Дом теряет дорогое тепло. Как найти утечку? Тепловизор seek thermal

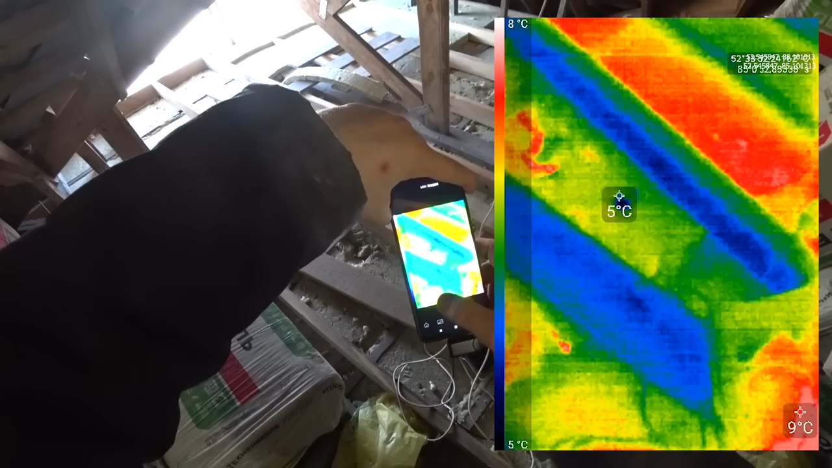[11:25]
On screen: spot 5°C, scale top 8°C, scale bottom 5°C
В нашем случае интересно видео. Так.
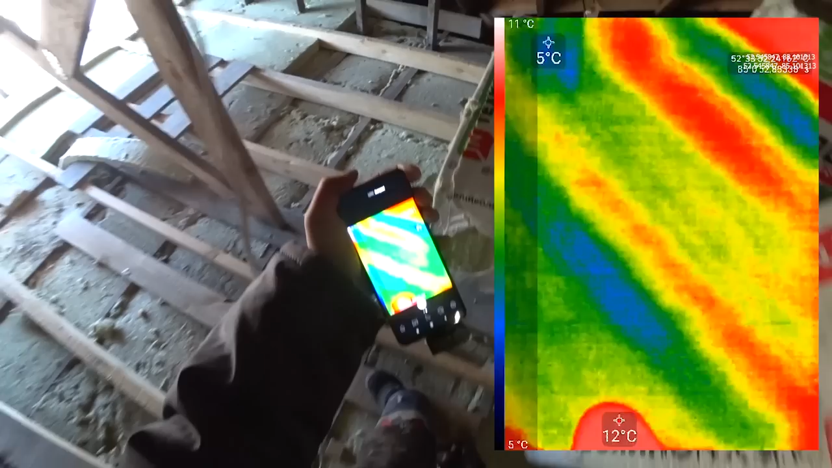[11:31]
On screen: scale top 11°C, scale bottom 5°C
Сейчас покажу именно утечки, которые я увидел. И вот смотрите, как хорошо видно.
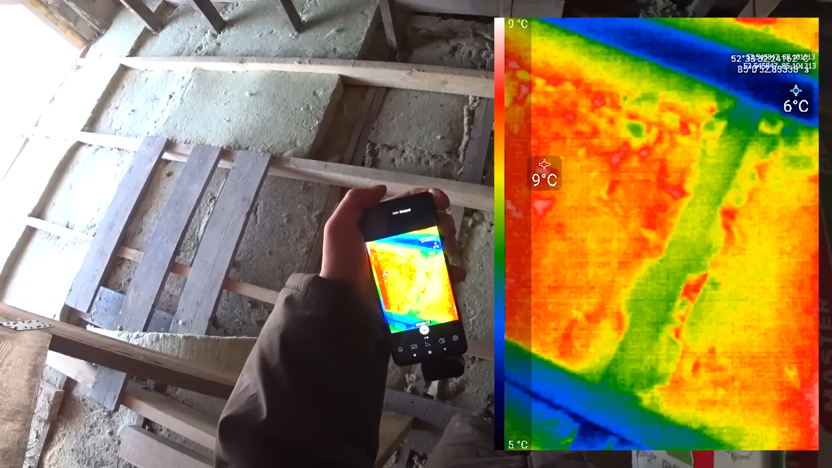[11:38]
On screen: scale top 9°C, scale bottom 5°C
Вот видно вата теплая.
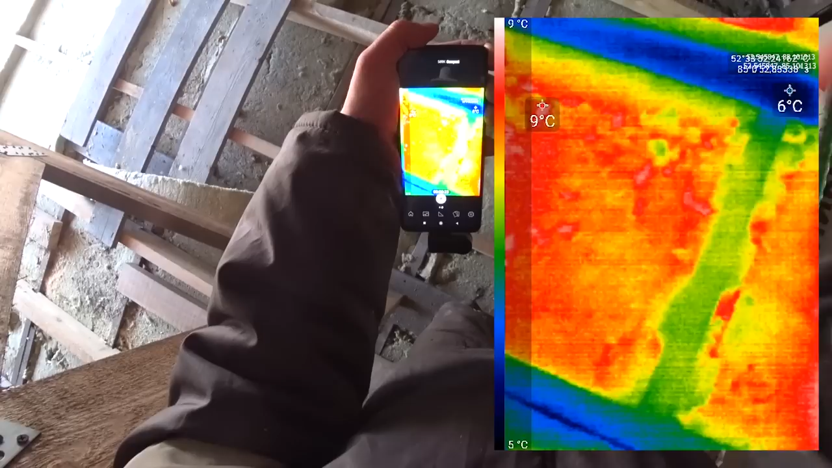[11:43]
On screen: scale top 9°C, scale bottom 5°C
Я вам, кстати, еще не рассказал про функции. То есть, функции... А, здесь на видео это не сделать. Смотрите. Функции.
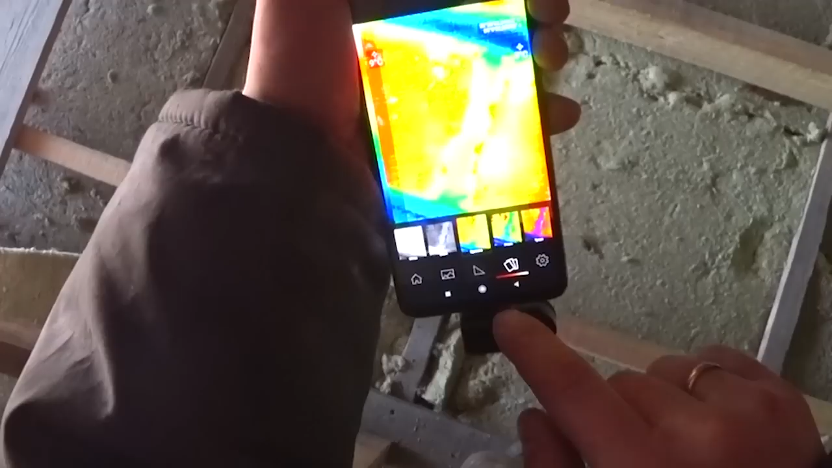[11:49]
Есть вариант выбора спектра. Янтарь. Спектральный. Контрастный спектр. Бело-черный.
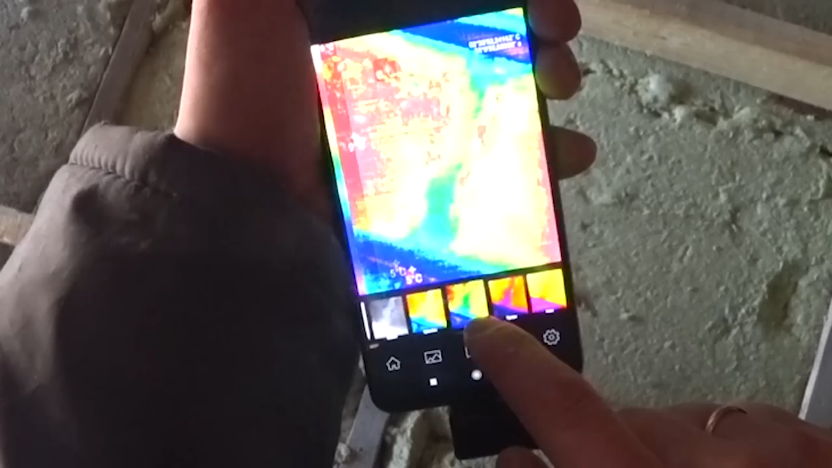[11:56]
Сверхконтрастный режим. Очень удобный для поиска пиковых точек. Немножко об интерфейсе программы.
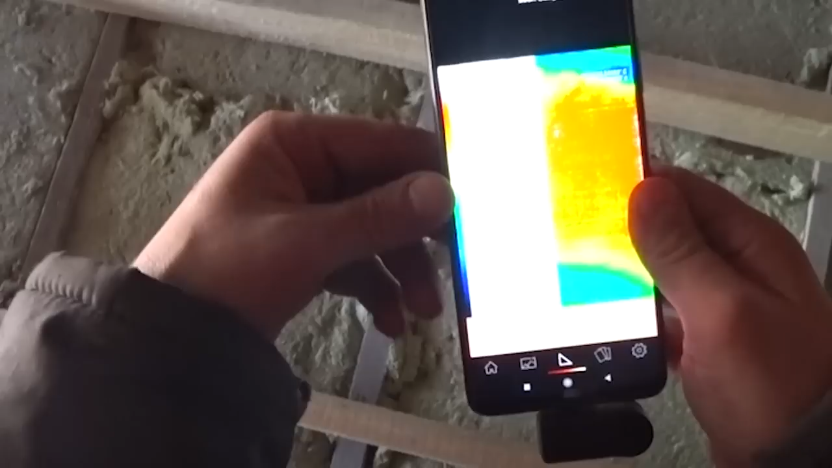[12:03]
Можно включить вид с камеры смартфона, чтобы упростить восприятие мира и прицеливание прибора.
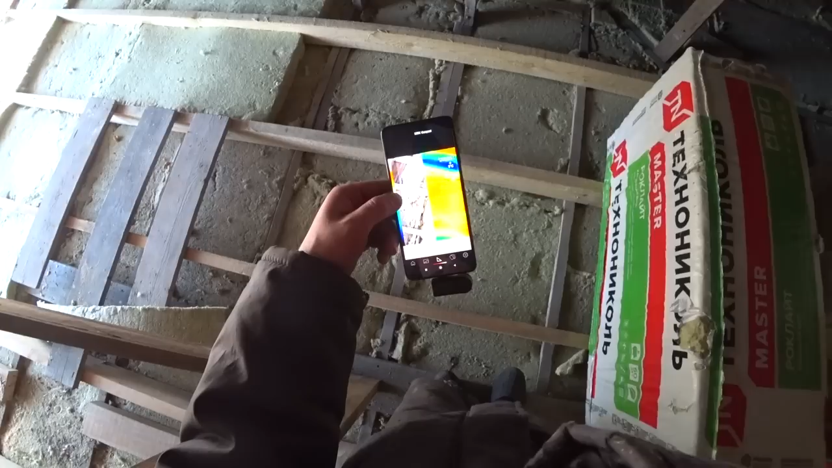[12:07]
Как правило, эта штука не очень хорошо себя показала, потому что камера находится здесь,
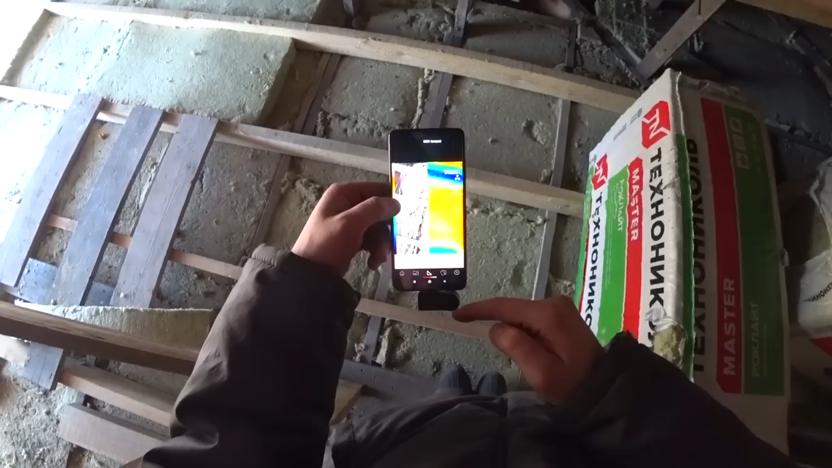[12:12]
прибор здесь, и он все равно не совпадают картинки вместе. Ну, и разная крупность и так далее.
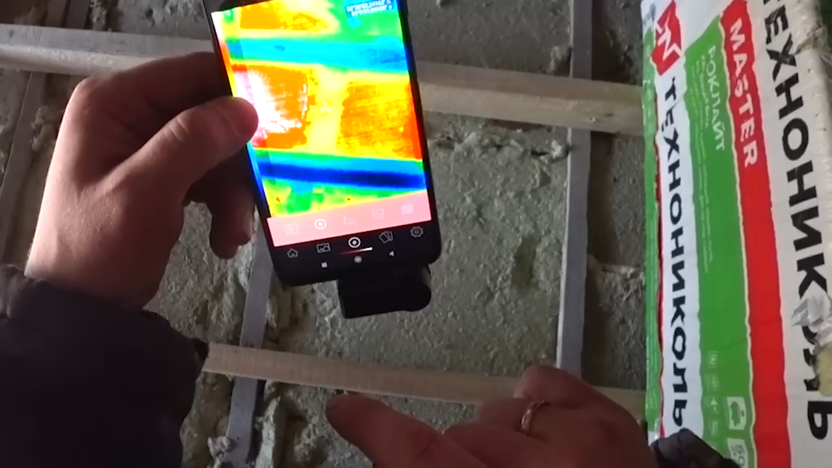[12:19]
Режим отображения температуры. Центральная точка не самая удобная, но в некоторых случаях лучший вариант.
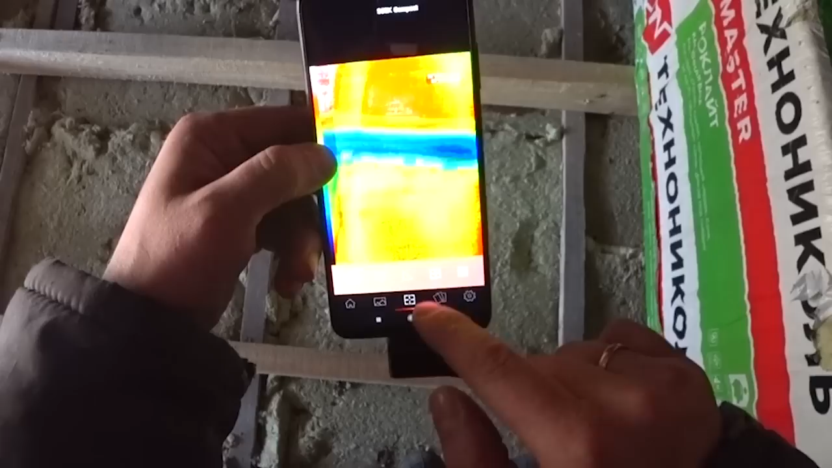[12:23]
Он показывает температуру на объекте, на который вы наводите тепловизор.
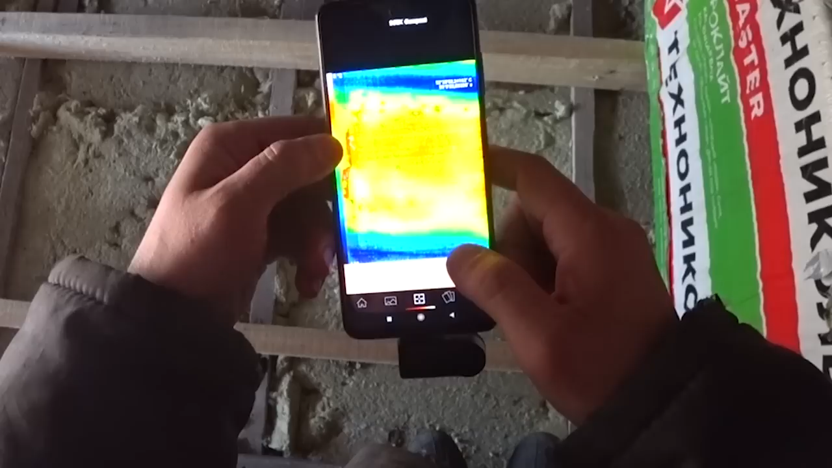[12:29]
Самый удобный инструмент, по моему мнению, это фиксация самой холодной и самой горячей зоны в фокусе тепловизора. Но я им всегда пользуюсь.
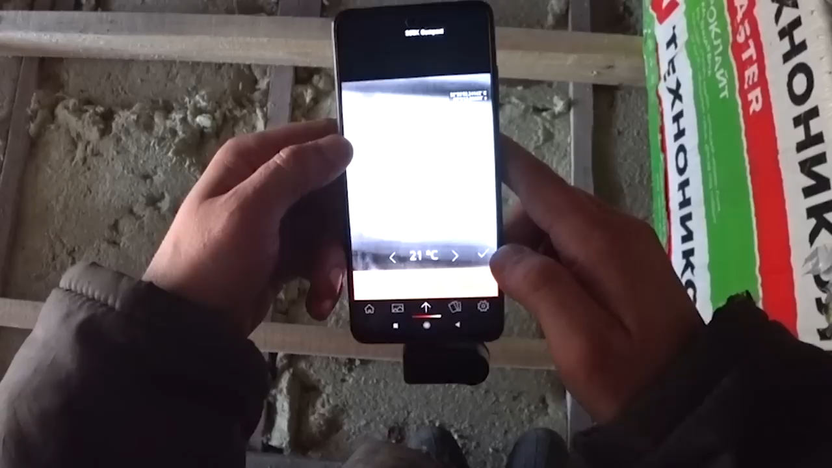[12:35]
Вариант есть еще поставить по градусам.
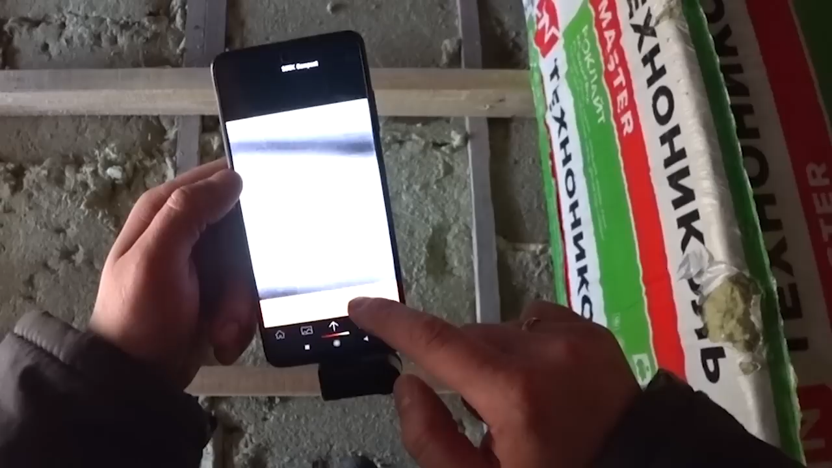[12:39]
То есть она будет показывать только ту температуру, которую мы выставим. Также имеется режим с визуальной тепловой шкалой и его более расширенная версия.
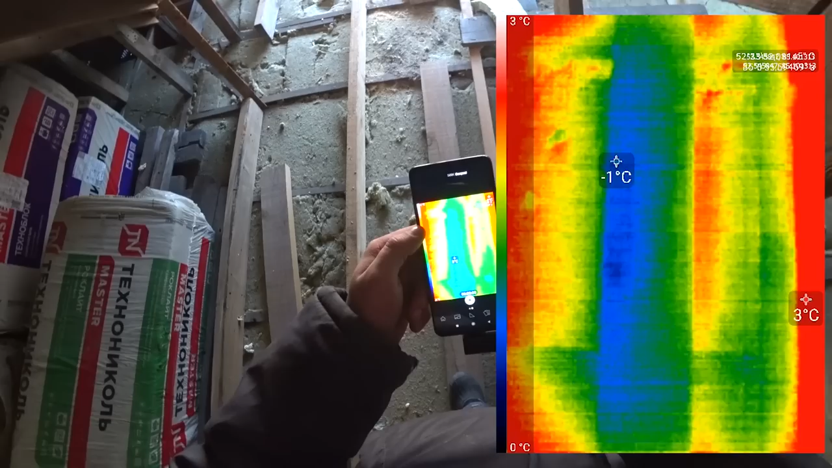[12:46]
On screen: scale top 3°C, scale bottom 0°C
Так, смотрите. Вот, например, мы направляем.
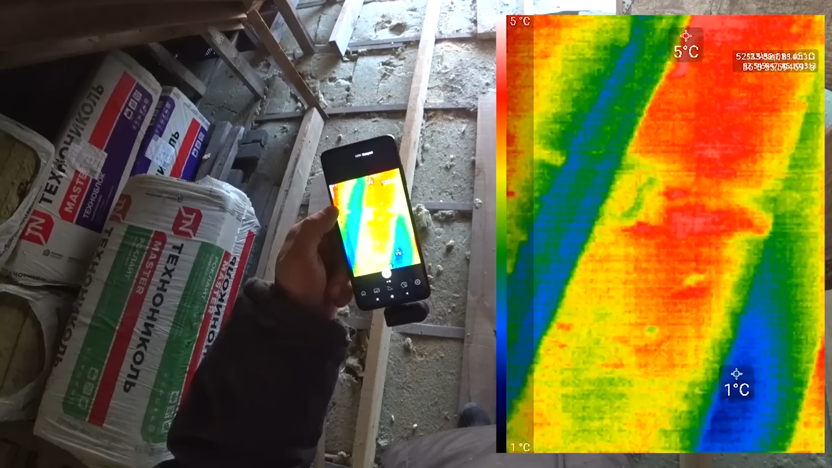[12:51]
On screen: scale top 5°C, scale bottom 1°C
И вот они места. Особенно это заметно в тех точках, где, например, я наступал когда-либо.
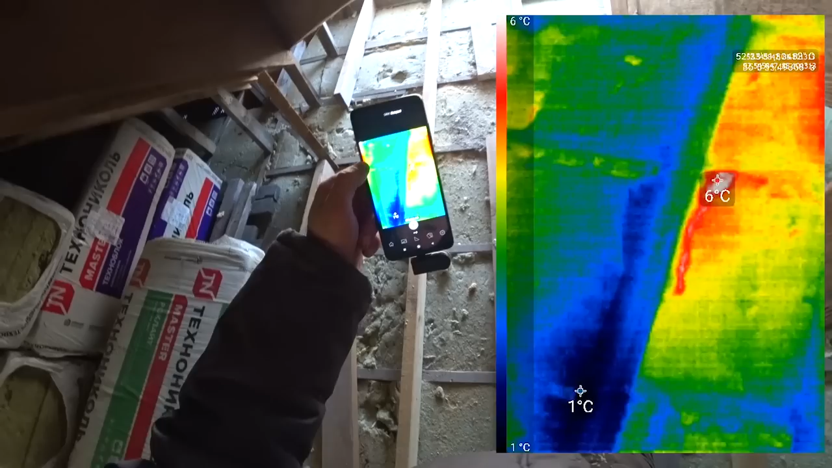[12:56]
On screen: scale top 6°C, scale bottom 1°C
Вот, видите, порыв.
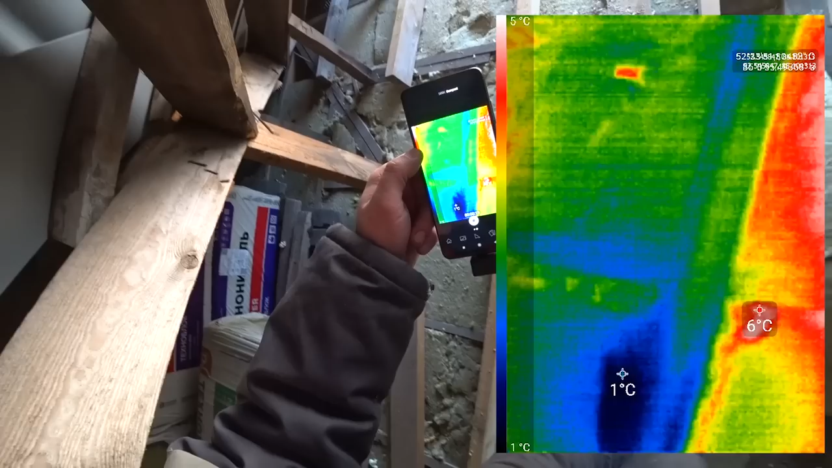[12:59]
On screen: scale top 5°C, scale bottom 1°C
Вон они, порывы на вате. И все эти порывы очень сильно фонят теплом.